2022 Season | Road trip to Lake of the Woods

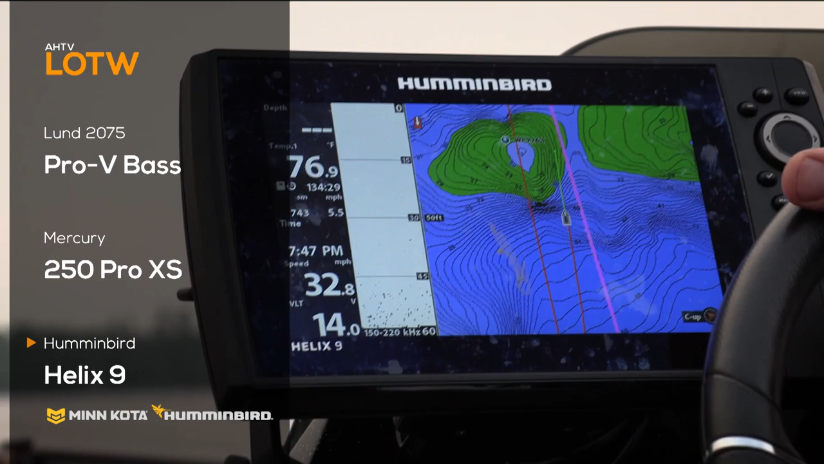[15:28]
On screen: water 76.9°F, speed 32.8 mph
Jamie used his Humminbirds to navigate the waters and locate rock piles and boulders that held fish.